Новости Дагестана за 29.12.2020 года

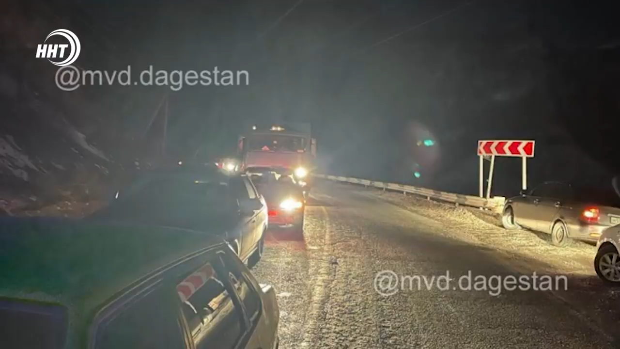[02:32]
От столкновения ВАЗ отбросило на КАМАЗ, который двигался сзади в попутном направлении. Водитель ВАЗа от полученных травм скончался на месте.